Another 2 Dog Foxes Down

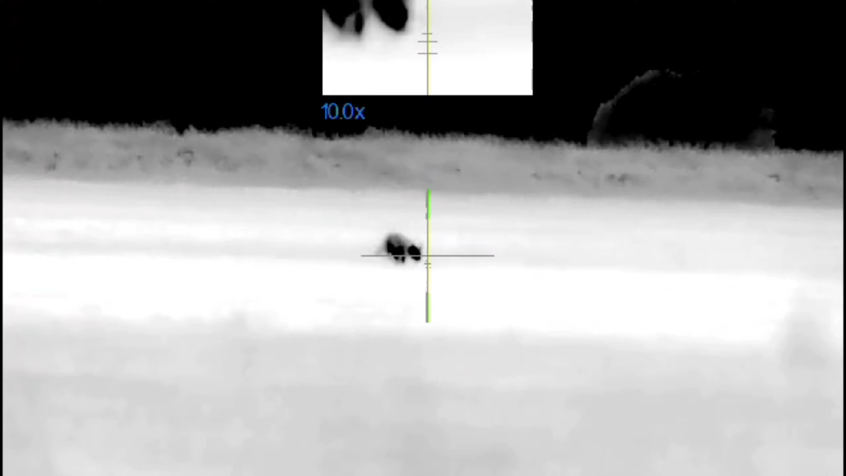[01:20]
I forgot to get my shooting sticks out. I forgot to get my shooting sticks out of the back of the pickup. So this fox here, I had to do an unsupported kneeling shot to get this one. Hence, I was wobbling slightly.